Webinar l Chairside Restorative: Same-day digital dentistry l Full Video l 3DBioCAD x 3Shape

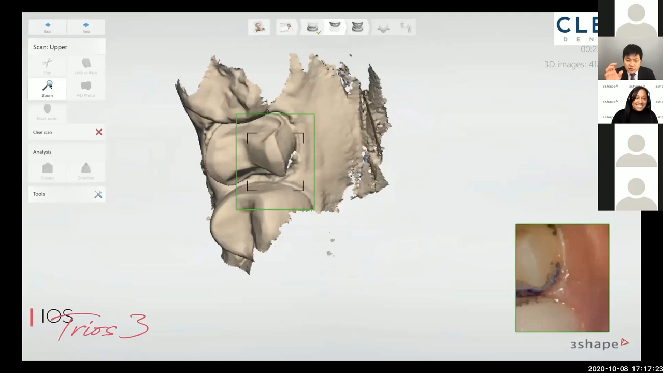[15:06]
Because with a zoom function, it'll actually zoom in, and then you're able to scan the deeper parts of the preparation.
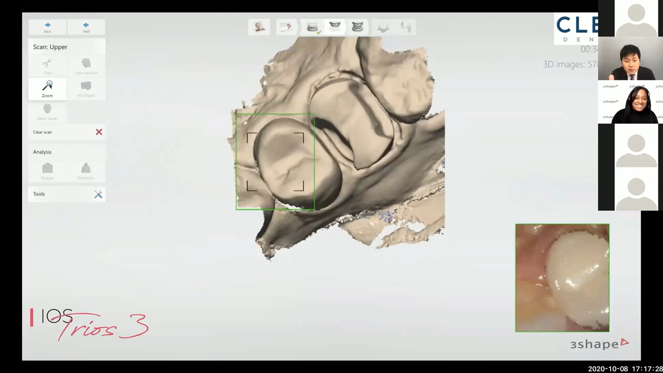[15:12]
And also, it's really good for capturing the interproximal contacts, if you do use a zoom function.